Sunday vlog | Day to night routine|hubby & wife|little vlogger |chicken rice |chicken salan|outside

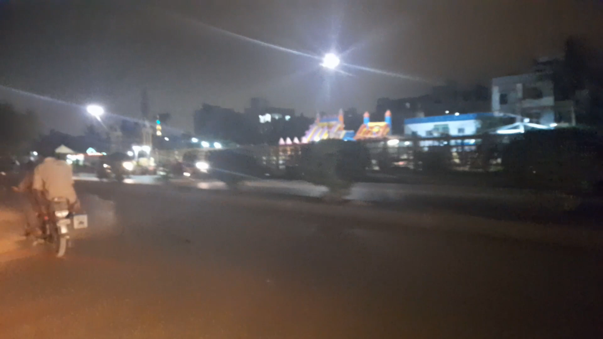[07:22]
और यहाँ से गुजरते हुए कब्रिस्तान आता है रास्ते में, और अब्बू की कब्र भी वहाँ पर है,
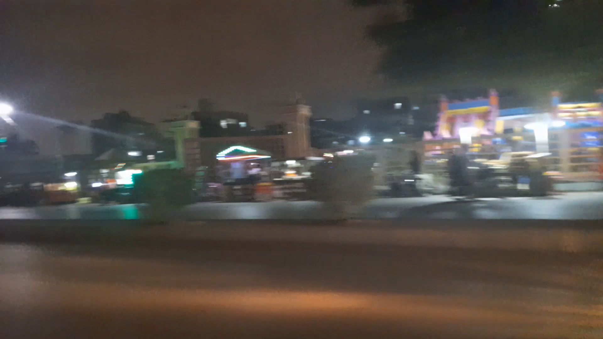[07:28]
तो डेली बेसिस पे जब भी गुजरना होता है तो फिर एक अजीब सा एक जो है ना वो थोड़ी सी ना कैफियत तारी सी हो जाती है।